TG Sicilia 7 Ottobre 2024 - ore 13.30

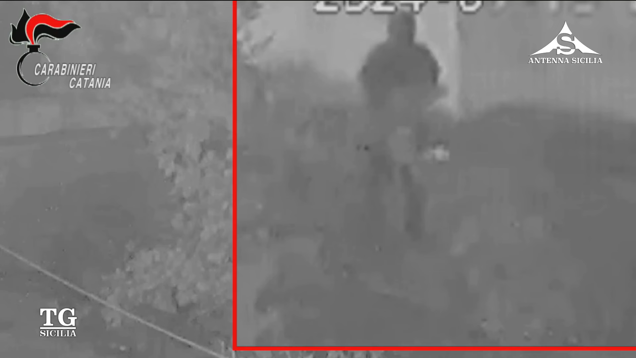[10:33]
ha dato fuoco alla vettura del rivale che era parcheggiata sotto casa dopo averla cosparsa di benzina.
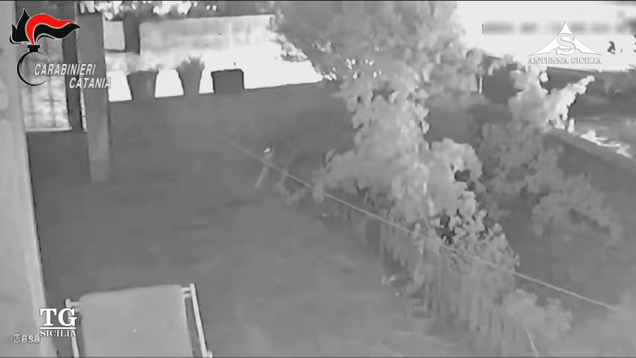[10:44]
I due ex coniugi avevano avuto un recente litigio durante il quale l'uomo aveva minacciato la donna dicendo ti faccio scappare dalla Sicilia. riconosciuto dalle ex moglie e dalle immagini che vedete si è poi consegnato ai carabinieri.